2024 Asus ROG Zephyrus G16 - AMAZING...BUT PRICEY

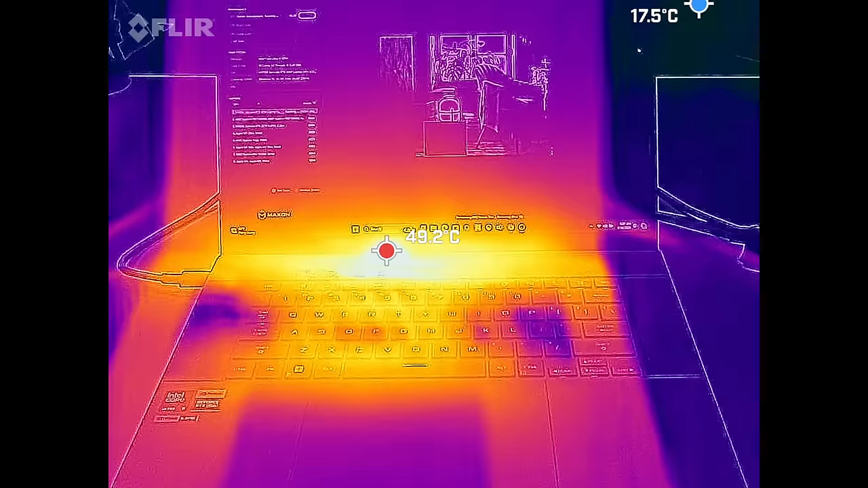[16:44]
But where you place your fingers on the keyboard was not much of an issue. It stayed relatively cool.
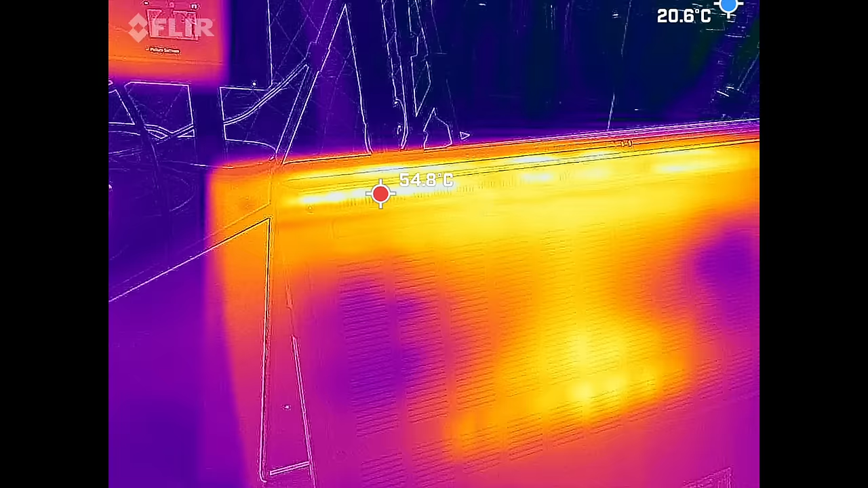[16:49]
And I noticed a hot spot on the underside where you see it reaches around 57 degrees Celsius.
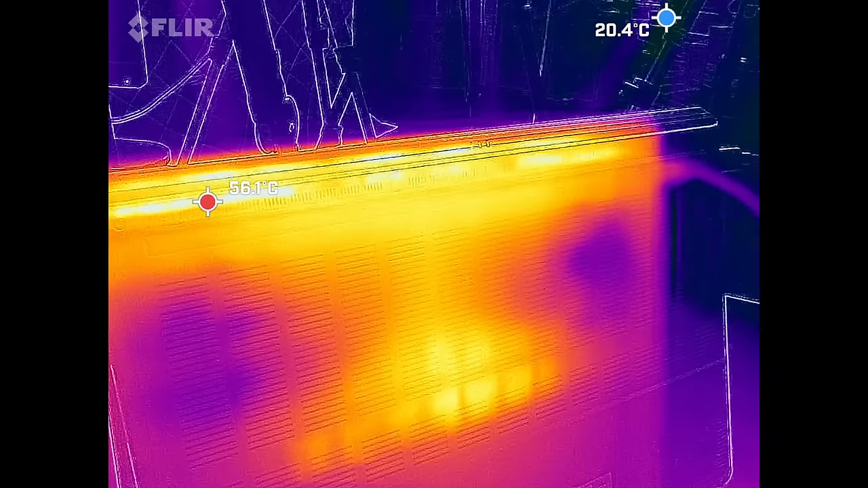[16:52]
So just be careful of there. That's near the vent. So it's sort of typical there.
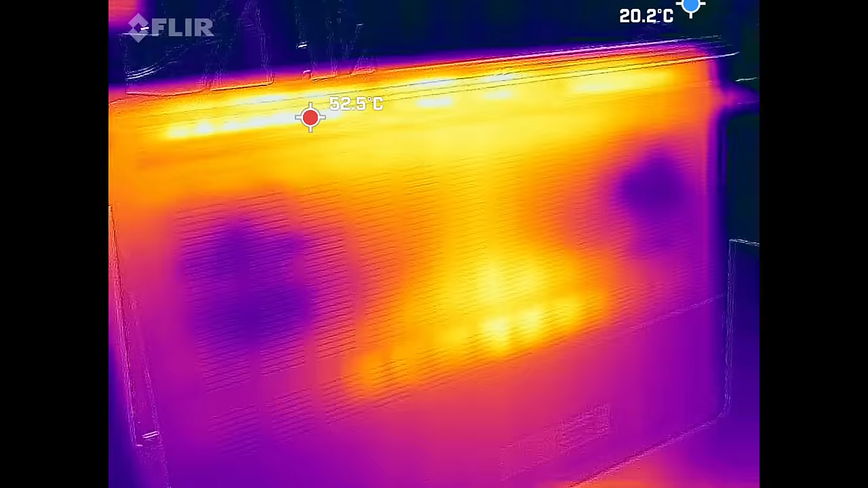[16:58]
On screen: min 20.2°C
But again, the bottom of it as far as the underside where the fans are in the middle,
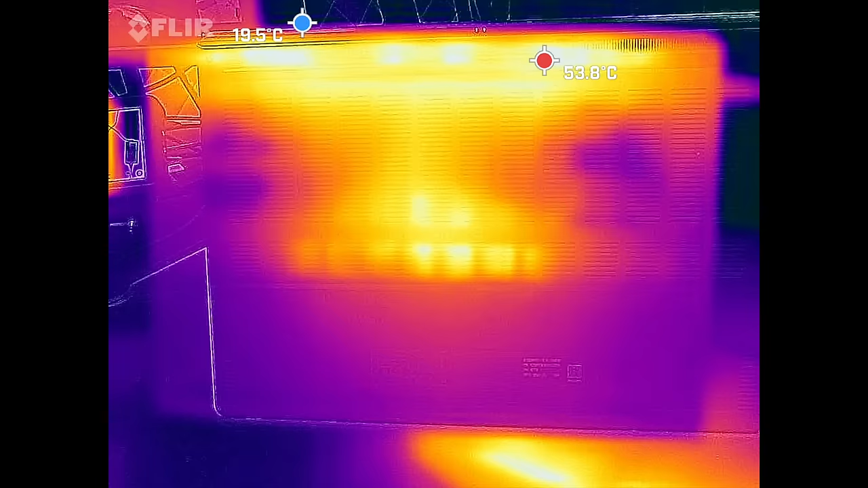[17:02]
it could get a little bit warm, but nothing overly hot. But now in the performance or even the turbo mode, you will hear the fans under load when you're putting this under maximum load here.